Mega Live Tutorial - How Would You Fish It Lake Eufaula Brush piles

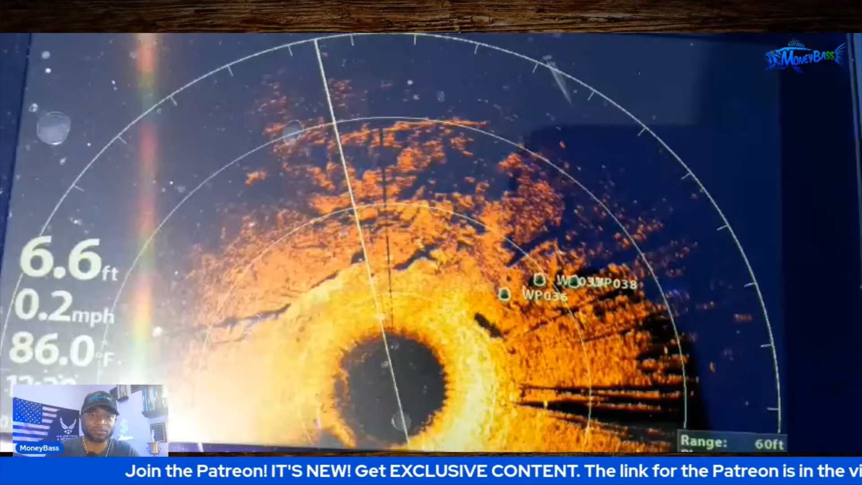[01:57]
On screen: depth 6.6 ft, water 86.0°F, speed 0.2 mph
that is what you're seeing on the 360 and up here if i pan around
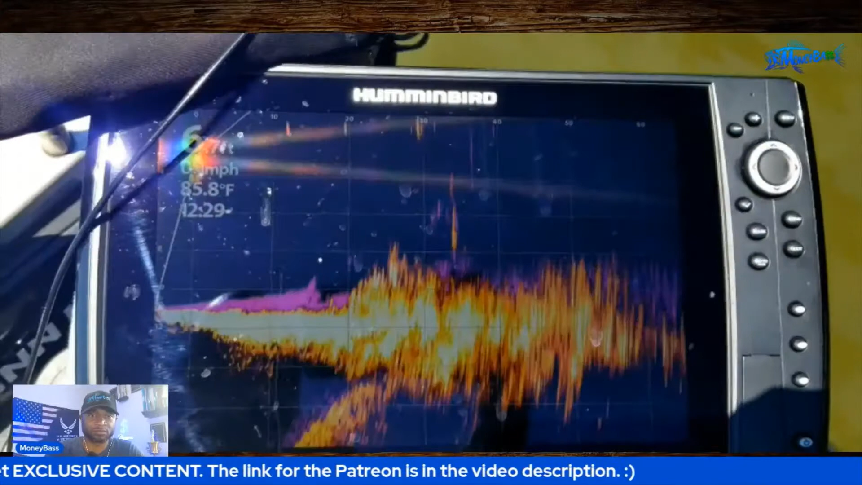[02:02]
On screen: water 85.8°F
on the mega live you can kind of see that same structure there you go you see the fish in there moving around just got to
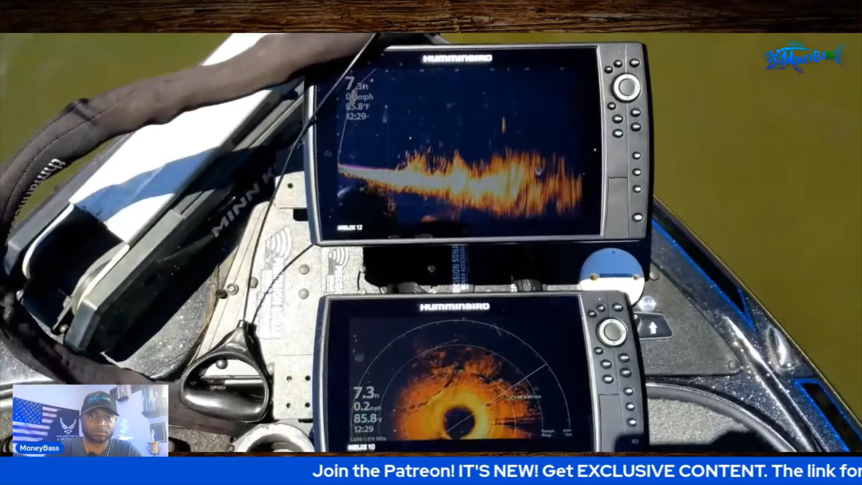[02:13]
On screen: water 85.8°F
get them out of there i got pulled down in there and broke off it was a decent fish didn't get a chance to see it but wish i had got that one to the boat but there you go guys if any of you guys are
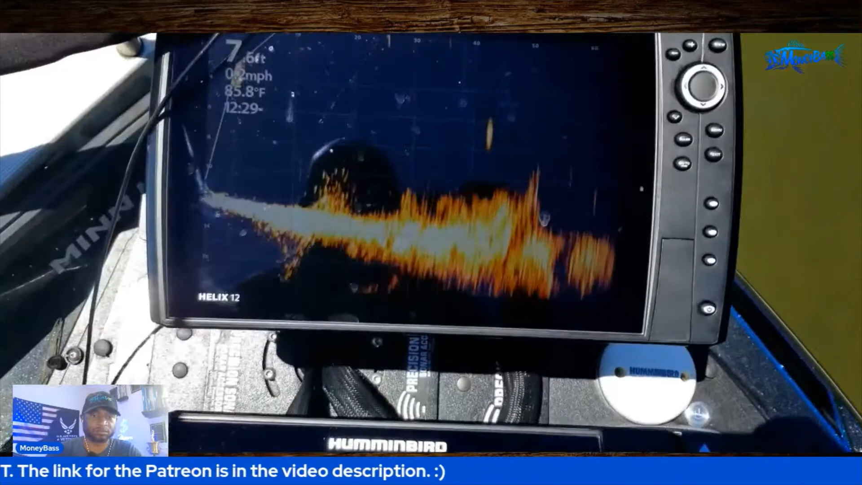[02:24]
On screen: water 85.8°F
interested in seeing what kind of cover and structure i look for when i'm out here there you go on the 360
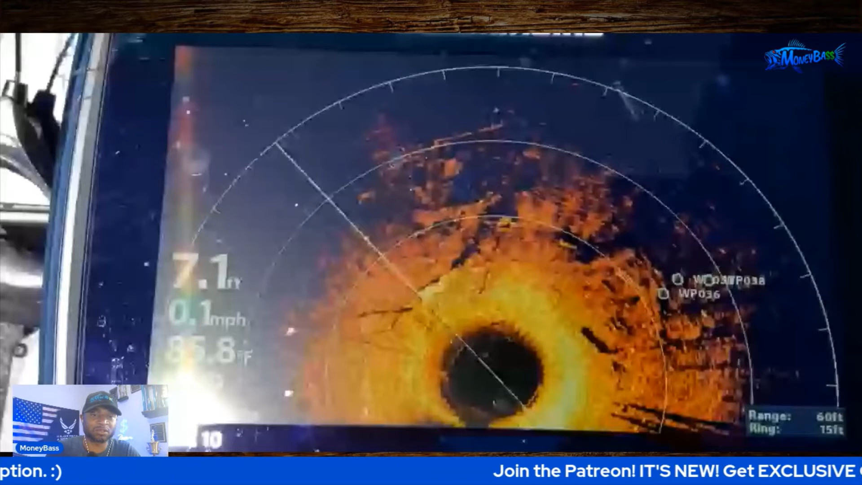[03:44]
On screen: depth 7.1 ft, speed 0.1 mph
it is playing just so you guys can see it from my point of view and let you know how i would fish this situation all right so let's go ahead and get this started all right so here we go guys let's go ahead and get started on this so if you take a look directly at the i would say the 12 o'clock range on that 360 you see this structure there's a lot of structure well a lot of cover on here so this is a pretty significant brush pile and you can see some other branches and things in here and over to i would say the left side maybe that is what the two o'clock range you can see where i put a few waypoints on there and that is just to give me a general idea of where i want to um place my cast
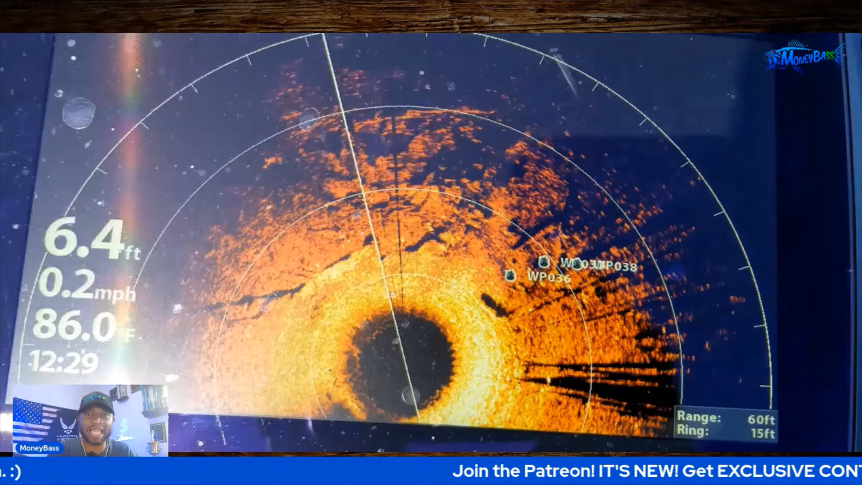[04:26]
On screen: depth 6.4 ft, water 86.0°F, speed 0.2 mph
so that 360 kind of gives me a broad view without me doing any other work it's going to continually scan and allow me to see everything that i um you know everything that i have access to within the uh what is it said at it is set at 60 feet out so everything
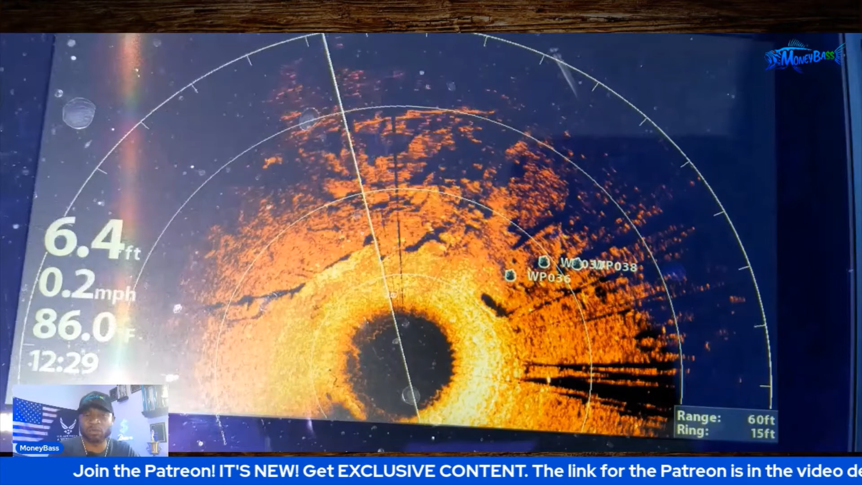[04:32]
On screen: depth 6.4 ft, water 86.0°F, speed 0.2 mph
within 60 feet of the boat it will give me a good picture that i can use and from there i would take that live and just pan it to the left and right just to see different areas where the structure where the the cover may be thicker and i can actually kind of dial it in and see the fish moving around within that structure so that will allow me to dictate where i want
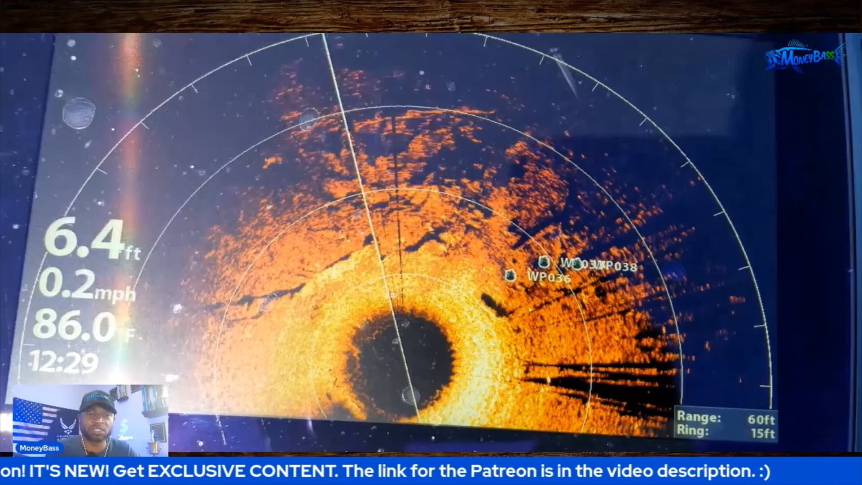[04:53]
On screen: depth 6.4 ft, water 86.0°F, speed 0.2 mph
to cast so let's go ahead and continue taking a look at it that is what you're seeing on the 360
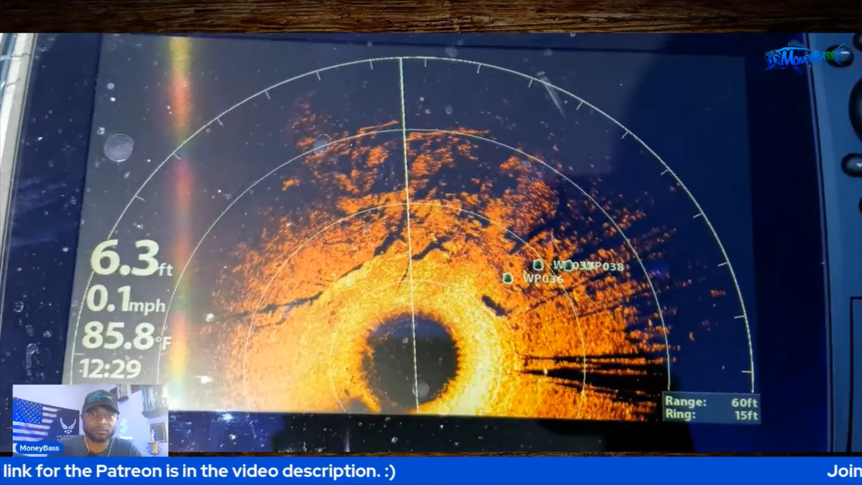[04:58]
On screen: depth 6.3 ft, water 85.8°F, speed 0.1 mph
and up here if i pan around on the mega live
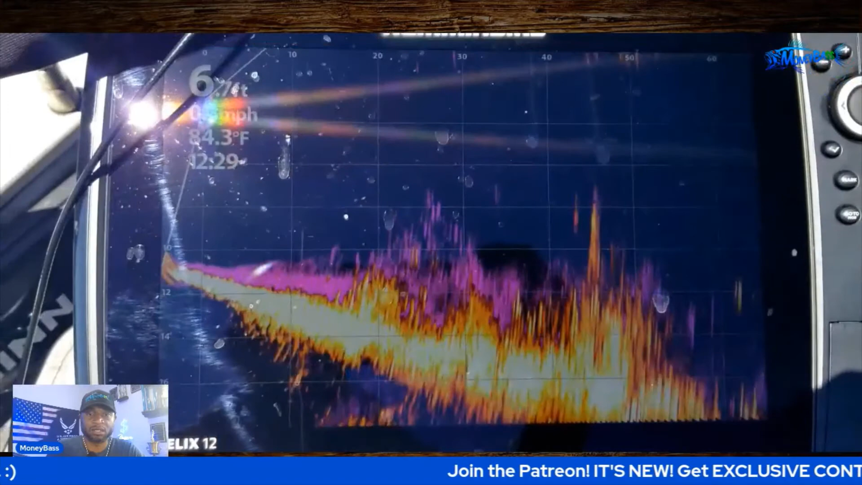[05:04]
you can kind of see that same structure there let me pause it right there there you go guys right at the i would say towards the right side of that screen you see that bright kind of blip right there at the at the top right above all of the cover that is a nice size fish guys but also the other thing that i noticed
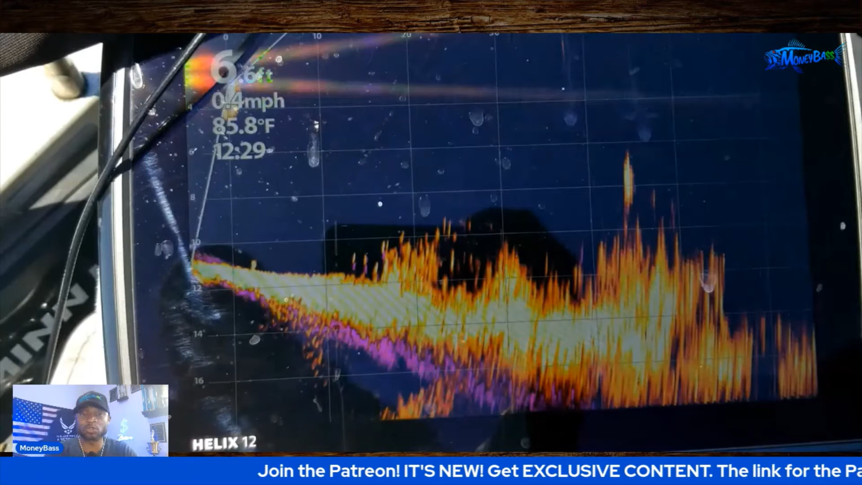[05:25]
On screen: water 85.8°F, speed 0.4 mph
while i was looking at it is there are a lot of fish that are actually down in the cover so
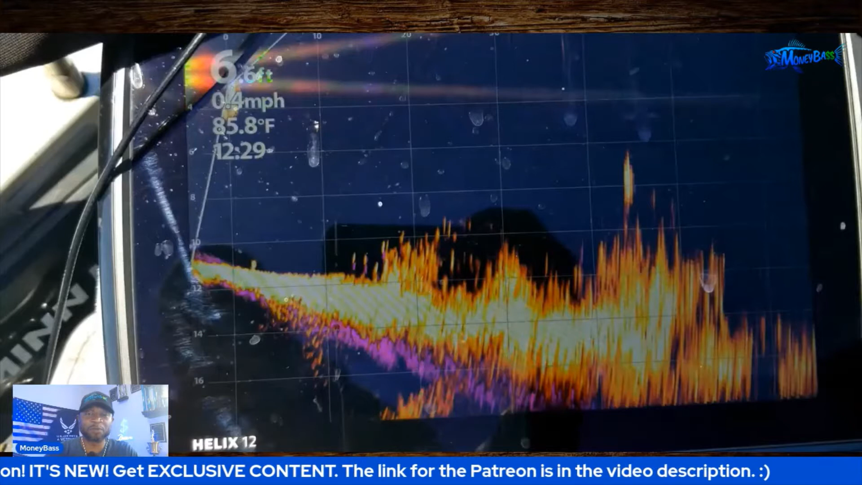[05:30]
On screen: water 85.8°F, speed 0.4 mph
do i want to target that one fish yeah maybe but i know there are more fish down in
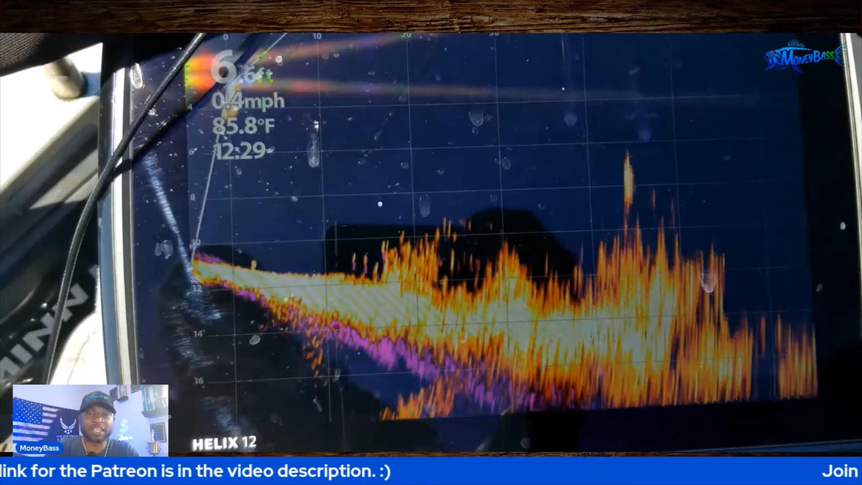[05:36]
On screen: water 85.8°F, speed 0.4 mph
that cover from what i could see and remember we are going off of one bait what one bait would you use
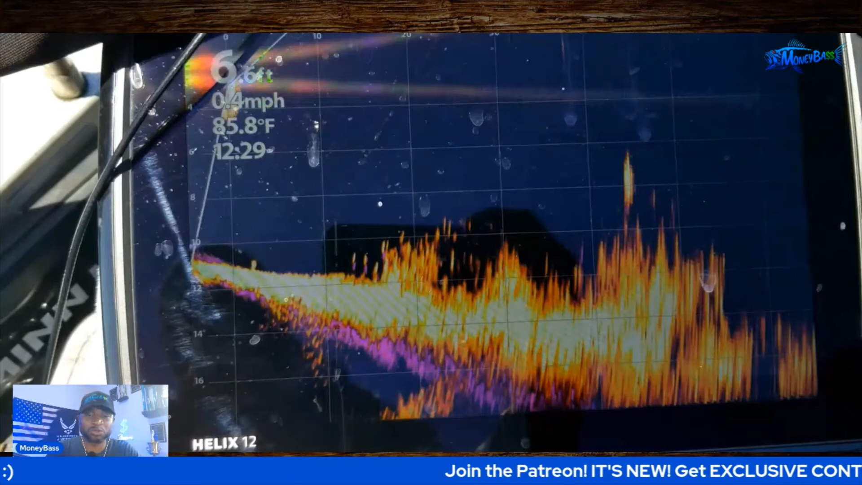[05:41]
On screen: water 85.8°F, speed 0.4 mph
to try to catch multiple fish in this situation all right let's go ahead and continue to play it you see the fish in there moving around
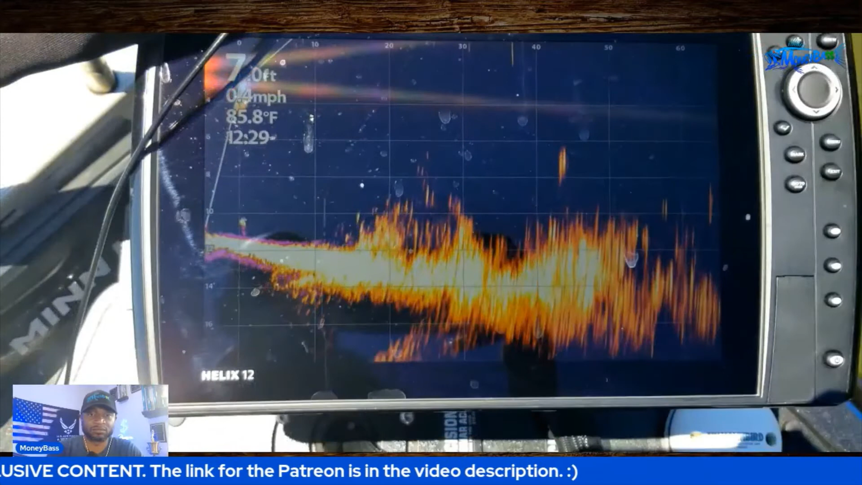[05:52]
On screen: water 85.8°F
just gotta get them out of there i got pulled down in there and broke off it was a decent fish didn't get a chance to see
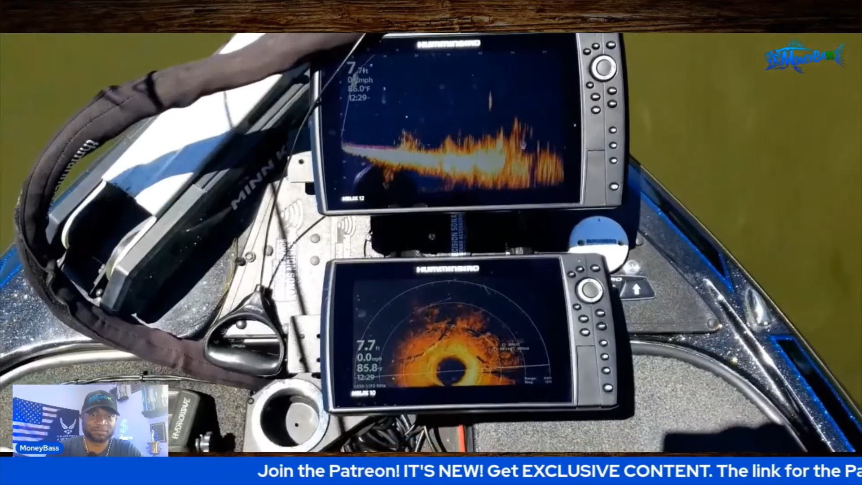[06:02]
it but wish i had got that one to the boat all right so think about that i got pulled down into that cover had to break the fish off wasn't able to get it to the boat
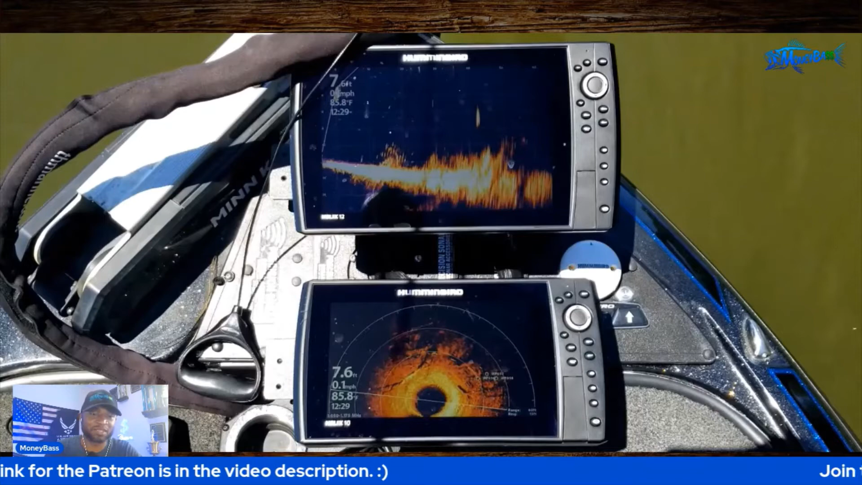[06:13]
On screen: water 85.8°F
all right let's keep going but there you go guys if any of you guys are interested in seeing what kind of